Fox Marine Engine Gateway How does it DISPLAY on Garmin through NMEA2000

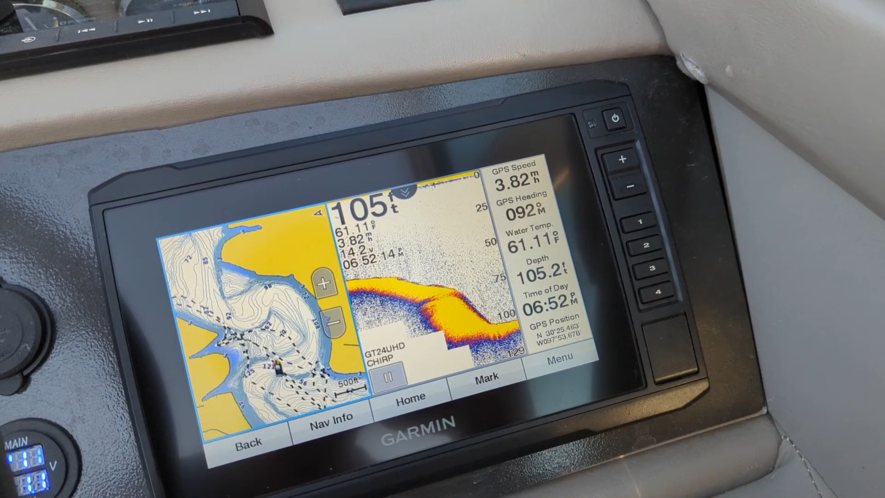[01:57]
You can have four different views on this particular Garmin touch screen pre-identified and programmed so that when you hit
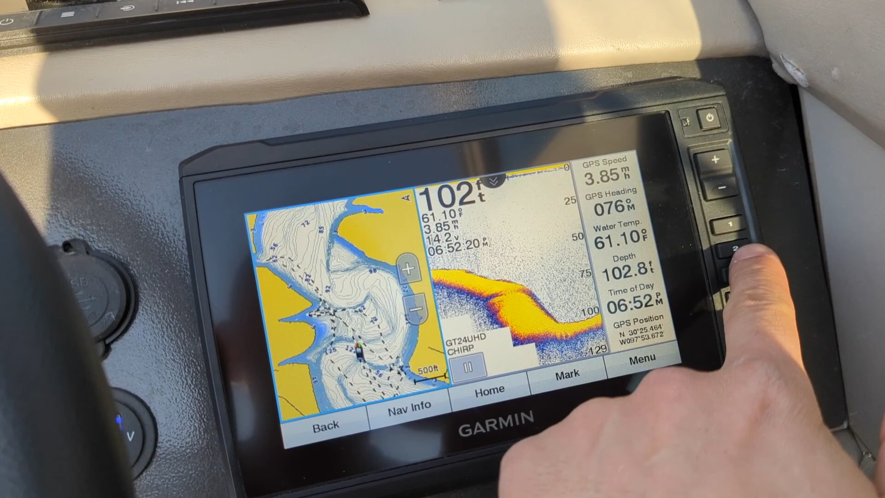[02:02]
On screen: water 61.10°F, speed 3.85 mph
one of these buttons one two three and four it goes directly to those views.